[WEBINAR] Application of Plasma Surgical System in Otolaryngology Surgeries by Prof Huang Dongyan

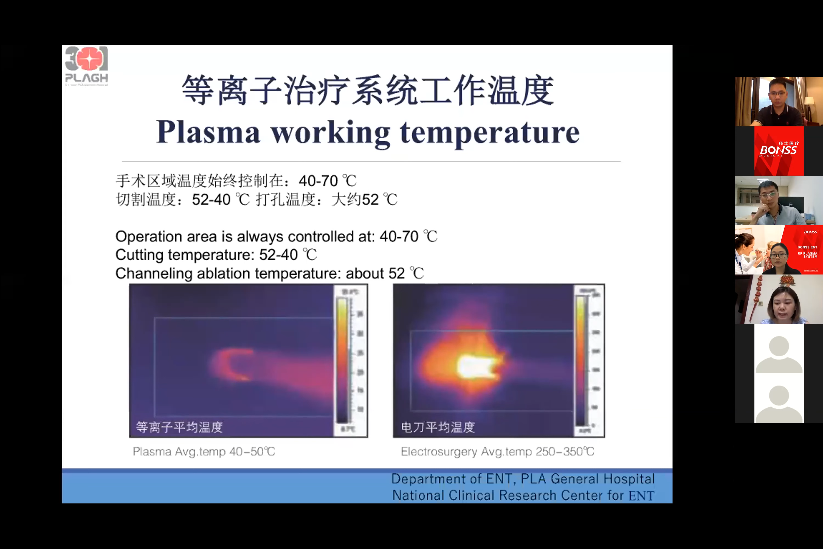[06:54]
and the operation area is always controlled at 40 to 70 degrees centigrade, and the cutting temperature is about 52 to 40 degrees centigrade, and the channel ablation temperature is about 52. So it's only a little higher than the body temperature.